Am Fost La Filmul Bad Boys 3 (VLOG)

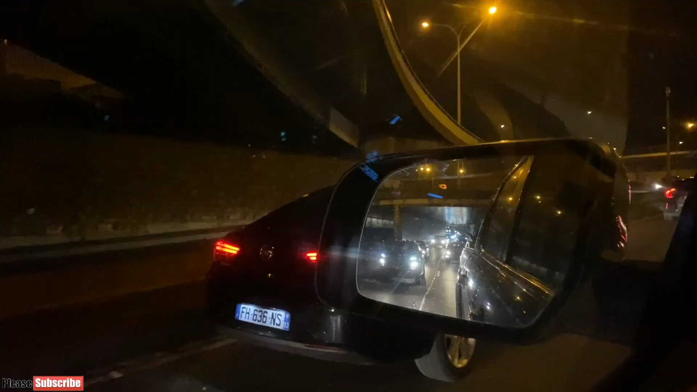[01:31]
Aglomerație cât cuprinde. Așa că mergem și noi așa încet toți. Exact opus stilului meu de condus. La volan sunt extrem de precis și de agresiv.